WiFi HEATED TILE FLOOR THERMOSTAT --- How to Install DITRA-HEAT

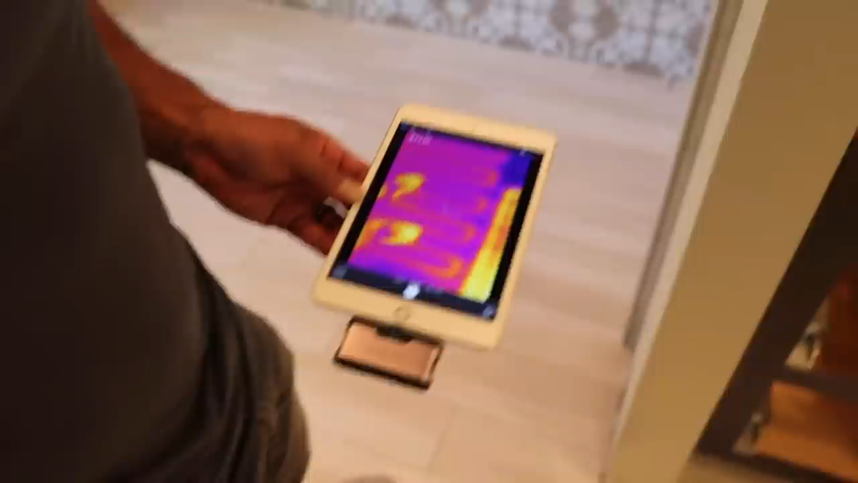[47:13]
and you can see I'm standing on the heated, heated cable coil, so, as we go around,
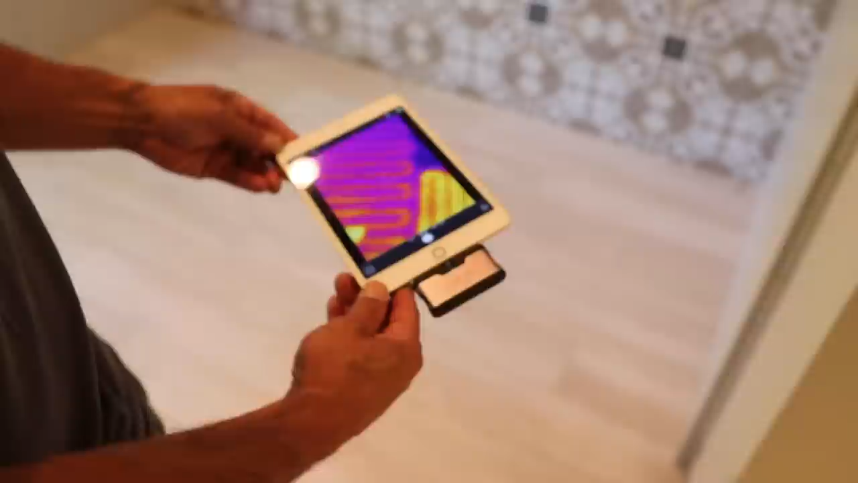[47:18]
you can see the pattern,
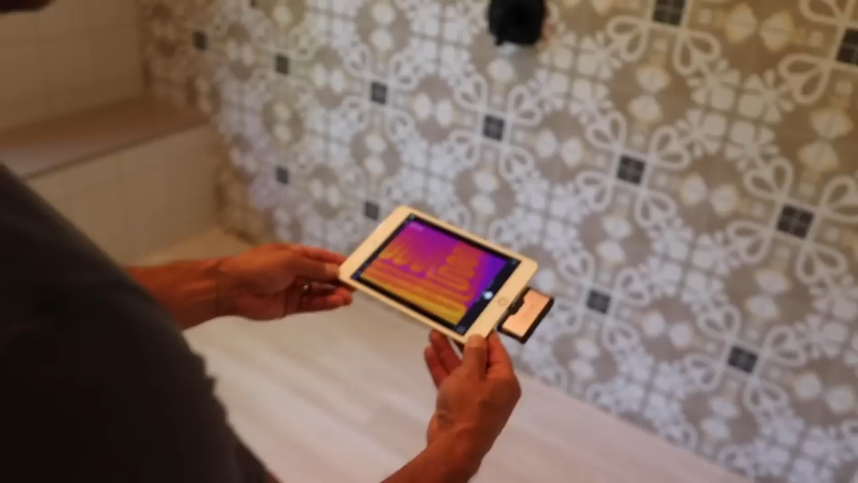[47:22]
and, and this is really nice, I use this because we're going to end up putting some shower door hardware in here, and look,
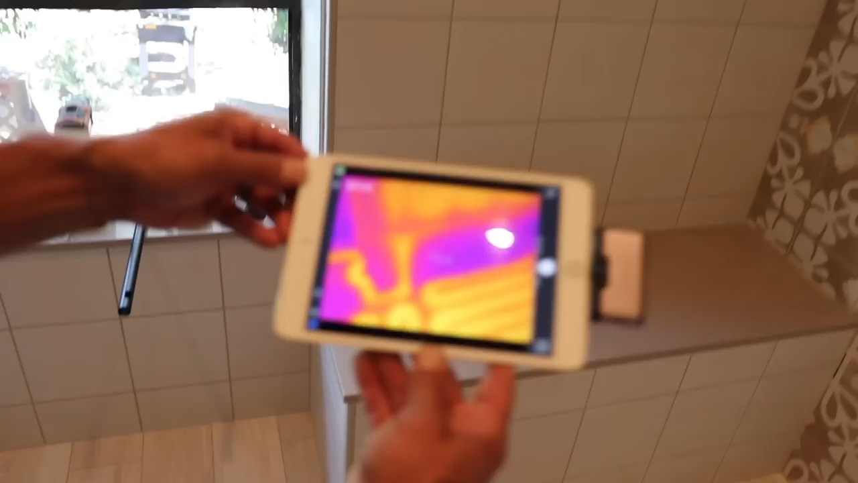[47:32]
you can see the wires going up over the bench there too, and the bench is heated, which is nice, the heat dissipates a little bit more on the cords,
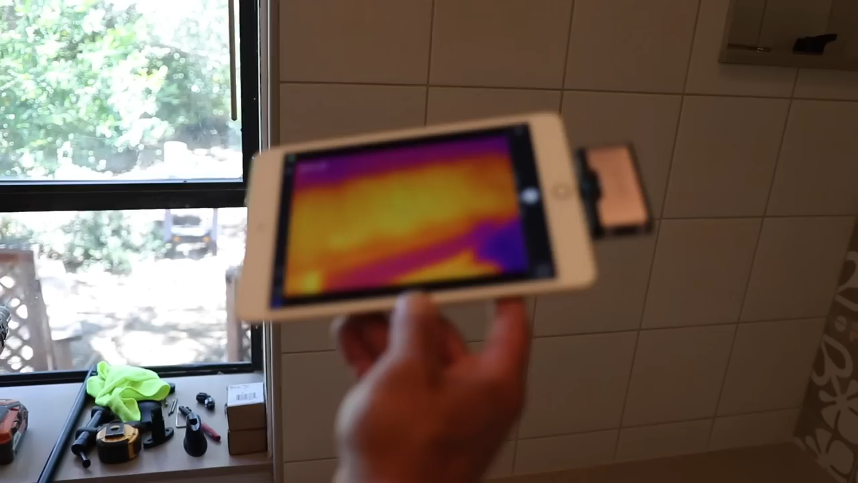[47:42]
you can't see the coils as clearly, but, it's definitely warm, and then you see, on the other side, the line coming down, so that's pretty cool, the whole heated floor is, or the whole shower floor is heated, but it actually has given us a temperature reading on the floor too, which is nice, so it's like,
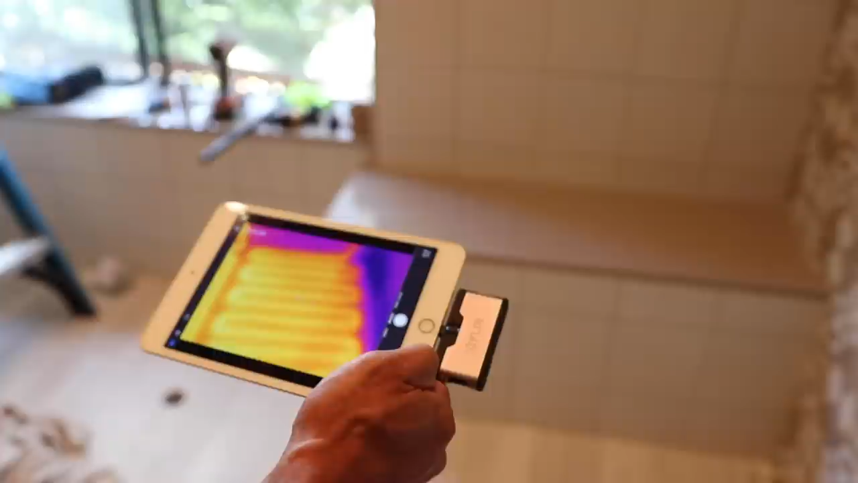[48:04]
the floor is reading 80, 81 right now, and the thermostat's set to 84, so it's still heating up, but, you can see, um, underneath the tub,
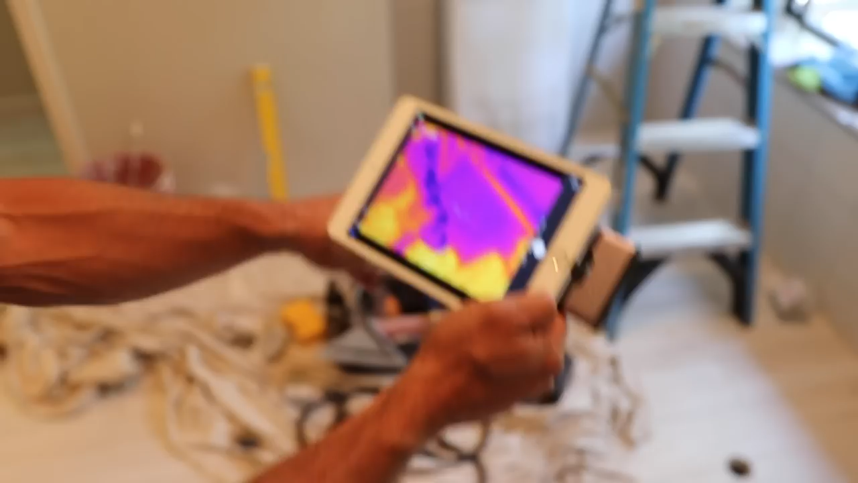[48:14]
we didn't heat, and then, uh, we got kind of a mess in here,
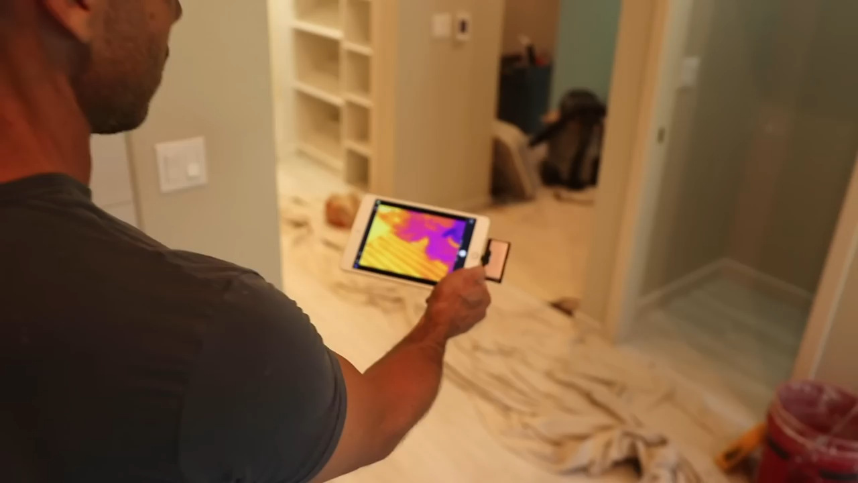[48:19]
but, you can see how, how heated everything is,
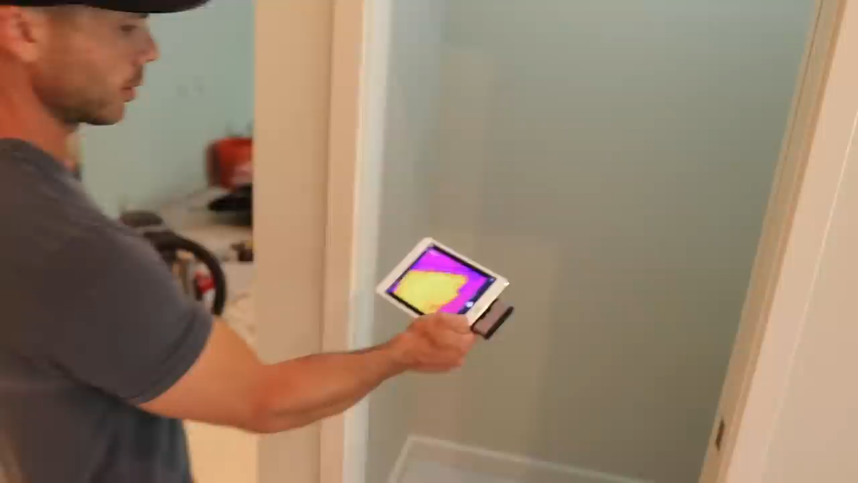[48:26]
there's our toilet, so that's gonna be warm,
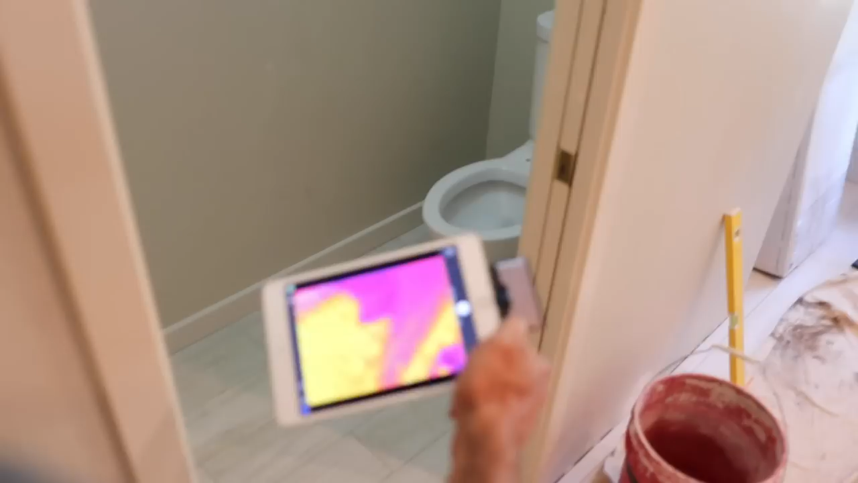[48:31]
and then,
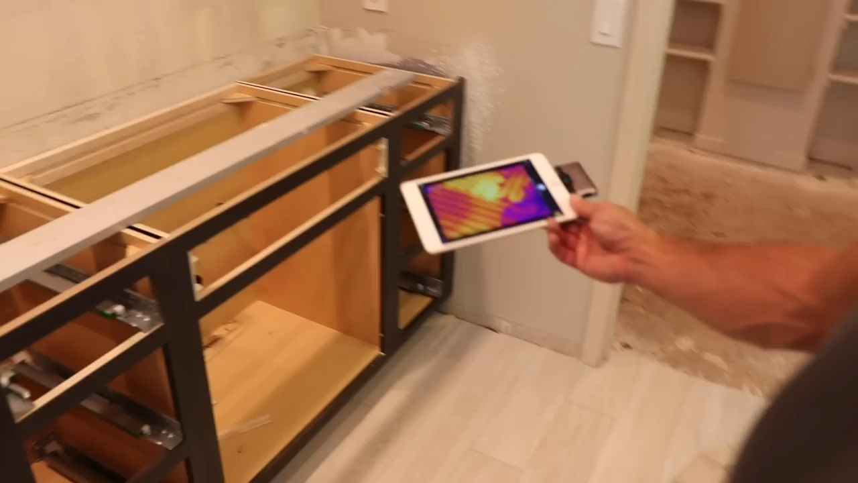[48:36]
there's all of our coils in here, like,